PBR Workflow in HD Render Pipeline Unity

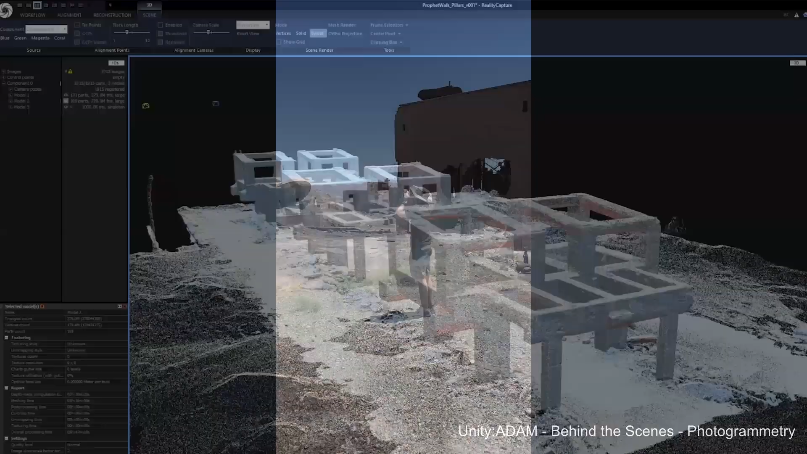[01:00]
In this process, basically we take multiple overlapping pictures of a real world object and later
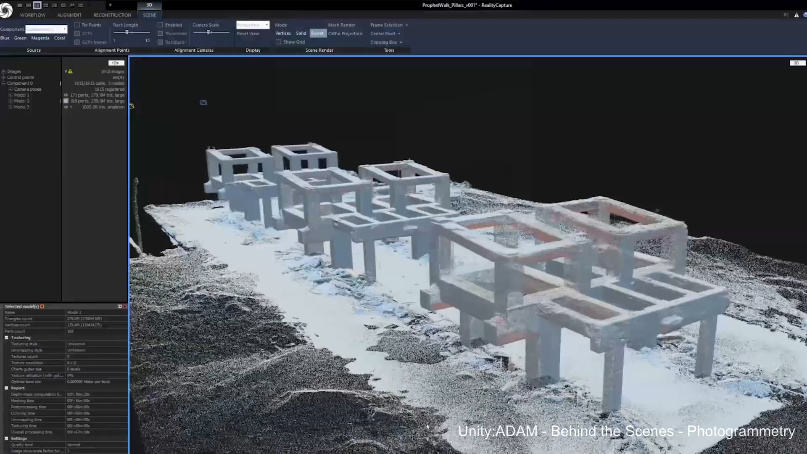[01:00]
we scan and refine them in particular image processing software and generate both 3D mesh and textures of the object.